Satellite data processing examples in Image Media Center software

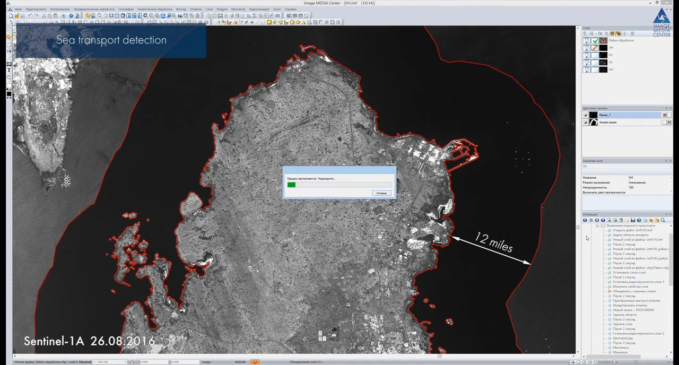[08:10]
It is highlighted in red color. Ships detection is carried out within the area of interest. The vector layer with the detected ships is generated automatically.
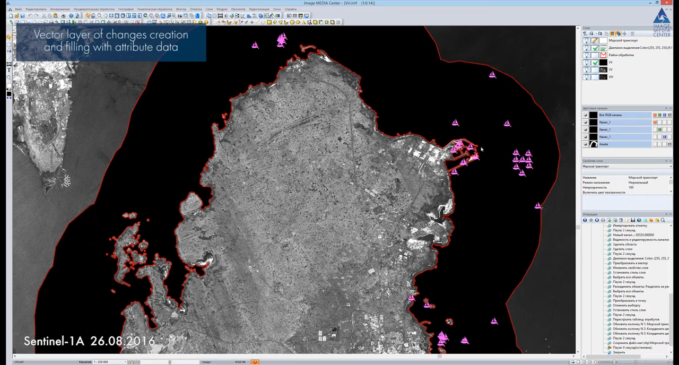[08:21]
We zoom into the image to verify the result of the processing.
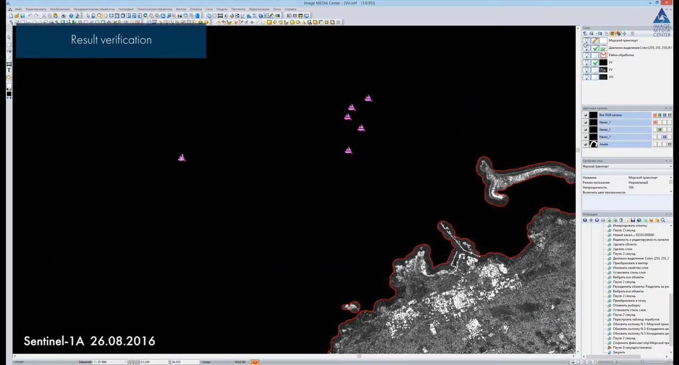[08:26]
Bright spots on the radar image are ships.
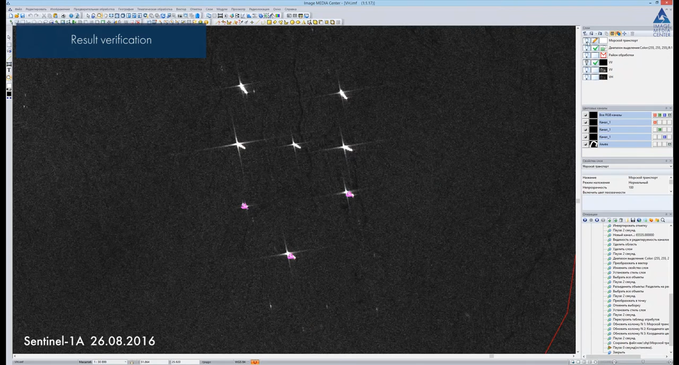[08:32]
The resulting report is generated automatically. It contains the vector map superimposed on the image, information about the image,